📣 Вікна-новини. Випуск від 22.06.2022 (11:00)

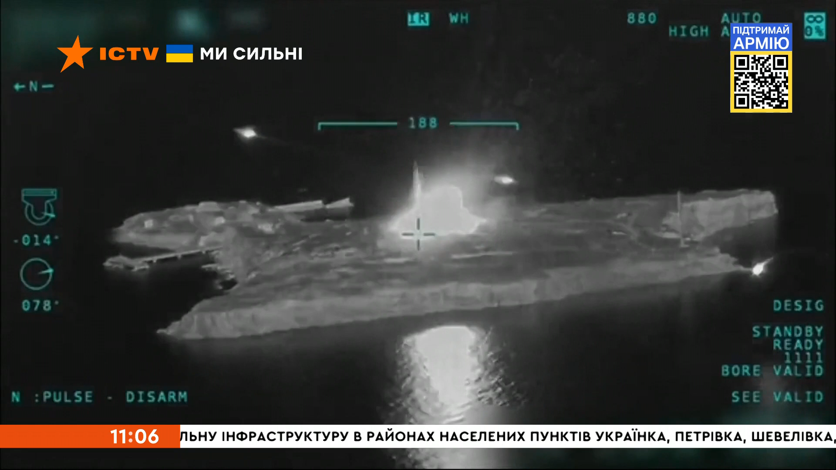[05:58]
Уже відомо, що на Зміїному наші армійці влучили у ворожий зенітно-ракетний комплекс «Панцер-С-1» – радіолокаційну станцію та автомобільну техніку.
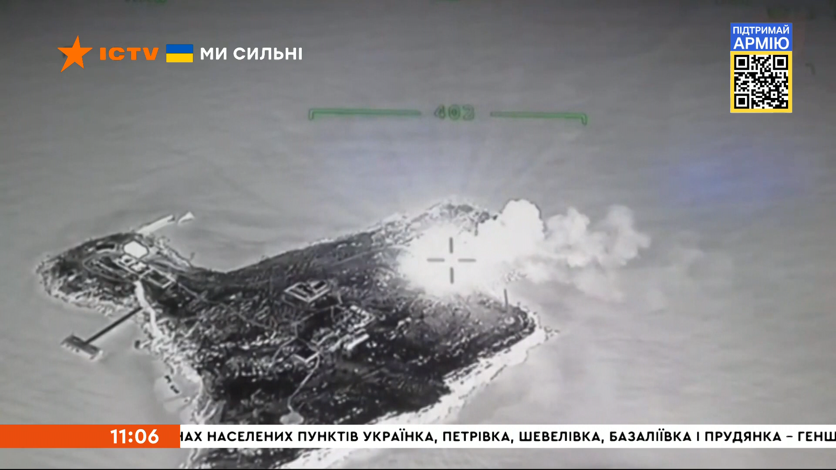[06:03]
Та остаточні втрати ворога ще поточнять згодом.